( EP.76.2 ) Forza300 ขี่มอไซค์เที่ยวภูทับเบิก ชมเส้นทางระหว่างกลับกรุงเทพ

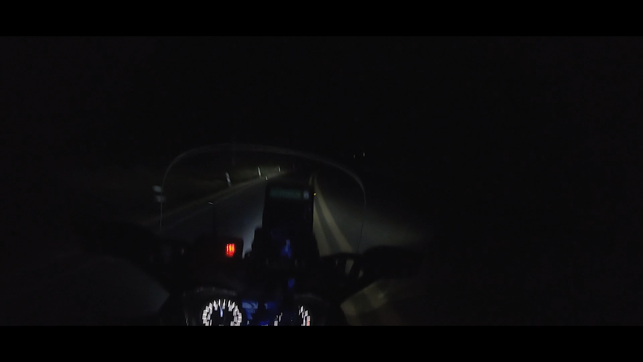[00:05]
อันนี้เป็นการขึ้นภูทะเบิร์กลางคืนครั้งแรกขับไปขับมาก็ขนลูกเหมือนกันนั้นเ